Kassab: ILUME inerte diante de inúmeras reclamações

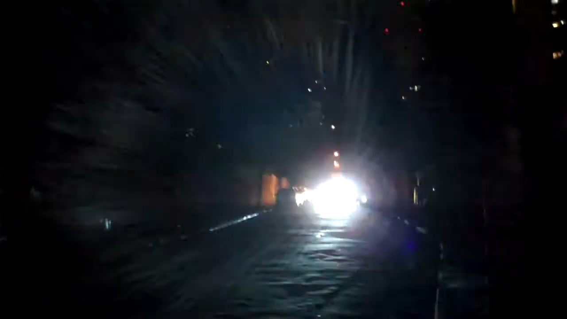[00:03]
E apesar de inúmeras reclamações, o Ilume não fez nada. E as pessoas têm que se arriscar pela rua. Está completamente apagado aqui.